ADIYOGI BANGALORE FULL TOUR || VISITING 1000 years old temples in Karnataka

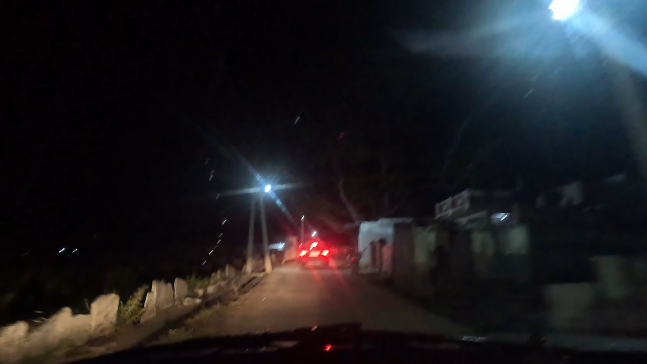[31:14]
69 किलोमीटर्स हैं टू रीच टिल आवर होम बैंगलोर में। तो लेट्स गो। बहुत मज़ा आया हमें आज एक्सप्लोर करने में। आपको भी अगर वीडियो देख के मज़ा आया तो प्लीज़ सब्सक्राइब कर देना, और ये वीडियो को लाइक ज़रूर कर देना। क्या बनाया है भाई? ये फिर से कोई ऑफ रोड वाले जगह से गूगल हमें लेके जा रही है।
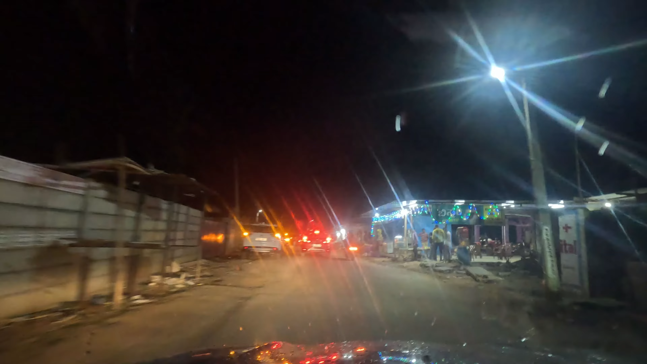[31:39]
यहाँ पे हम लोग देखे कि बहुत सारा हनी फार्मिंग हो रहा है,